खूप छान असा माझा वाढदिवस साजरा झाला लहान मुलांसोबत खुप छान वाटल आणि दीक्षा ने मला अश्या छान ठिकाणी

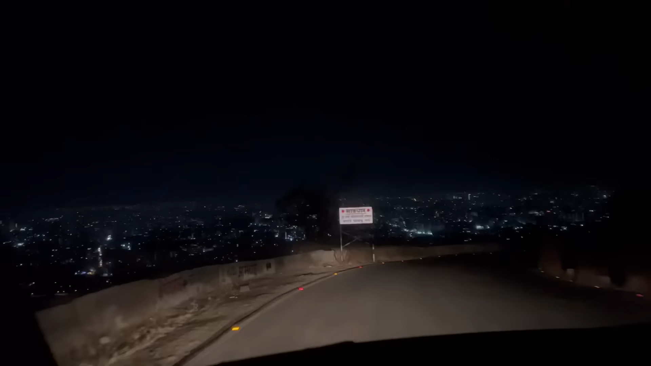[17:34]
जेवला आमचं पुणे. पुणे बघू शकता रात्रीच अतिशय सुंदर दिसते.
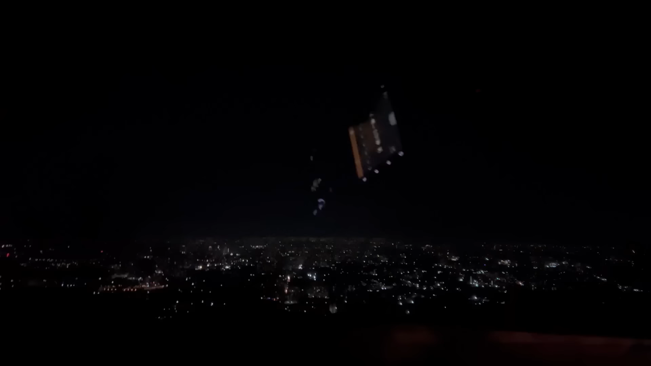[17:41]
अख्ख पुणे या घाटातून दिसत.
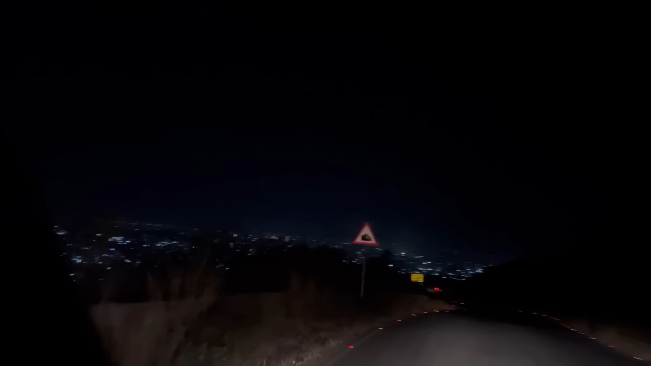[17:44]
पुणे फार पिंपरी पण दिसते इथन. खरच खूप भारी दिसते इथन. लाइटिंग लाइटिंग देऊ येत एवढं हार जात ना दिवाळी मध्ये.